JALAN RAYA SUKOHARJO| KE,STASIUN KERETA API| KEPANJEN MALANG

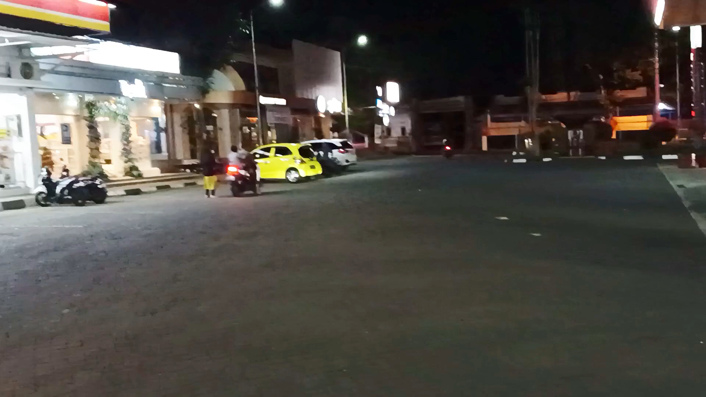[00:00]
Nah, kita review dulu ya, dari Pembengsin ya,
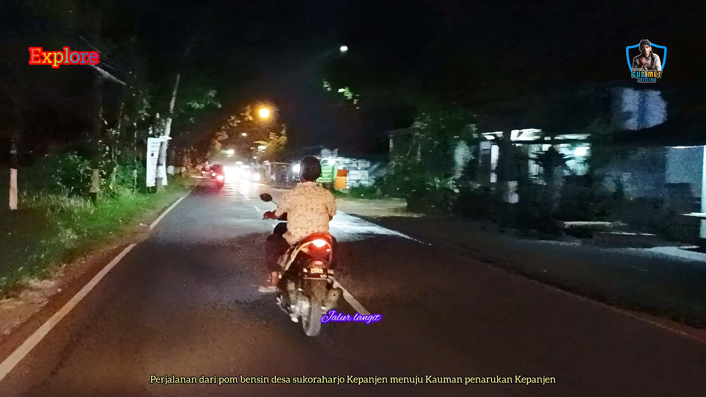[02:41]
masak bareng, makan bareng, ya, ngono. Yang mana hari ini ya, terjadwal bertempat di rumah Mas Gunawan lho, yaitu persis di timur
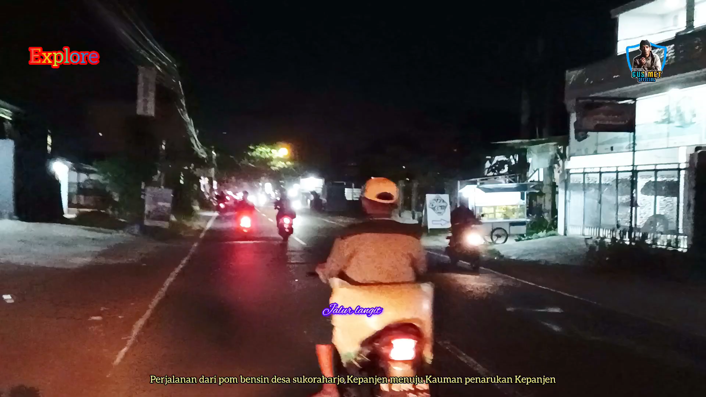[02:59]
daripada stasiun kereta api, Kepancen, ya. Alhamdulillah. Suasana malam lho.
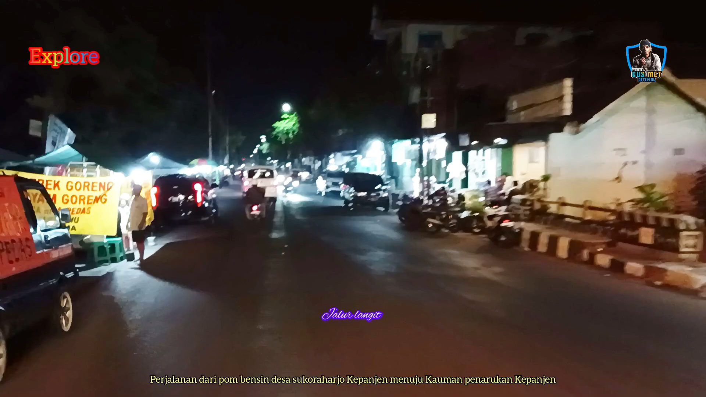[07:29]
lanjut lagi kali mulai sebelah kiri atau kaum an ini menunjukkan pukul 19.30 tadi tas marisa di depan
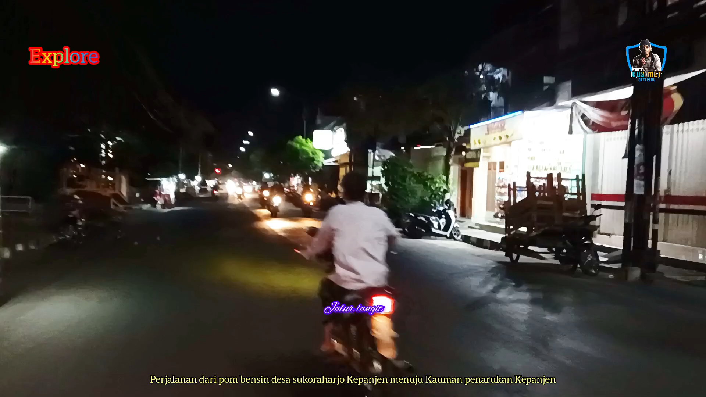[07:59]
kamera ada lampu merah lho pertikan jadi kalau kiri itu pendopo atau kantor kabupaten atau kantor bupati lho malang lho atau kepanjen lho kita lurus
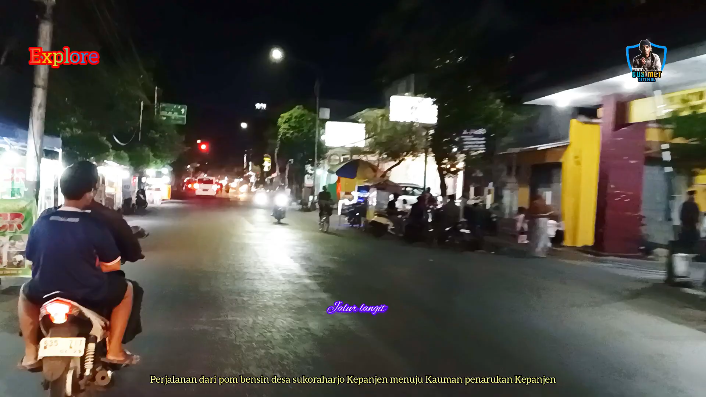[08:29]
wah pas hijau lho sip lho lho
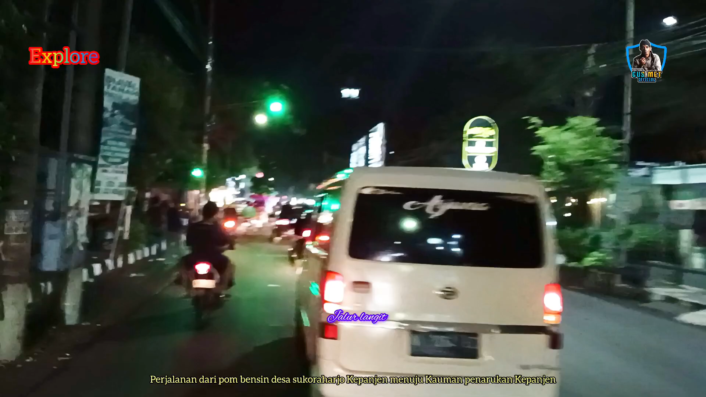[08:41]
mohon lho mohon lho
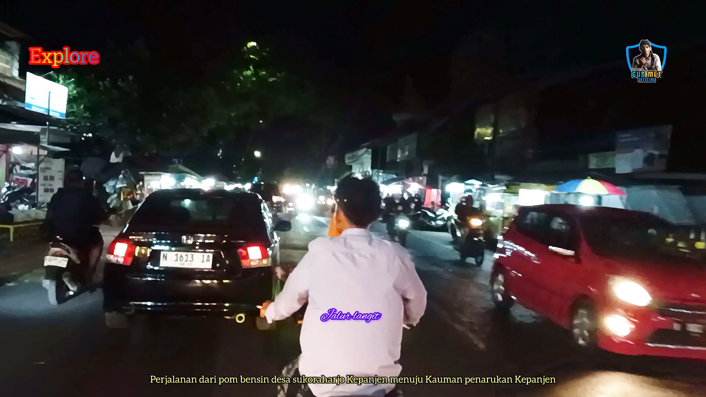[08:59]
alhamdulillah nah sebentar lagi kita sampai lho nah di depan kamera sudah jomblangan lho jalan kereta jadi kita nganan sini lho nah yola ini sudah stasiun lho jadi di sebelah kiri kita itu stasiun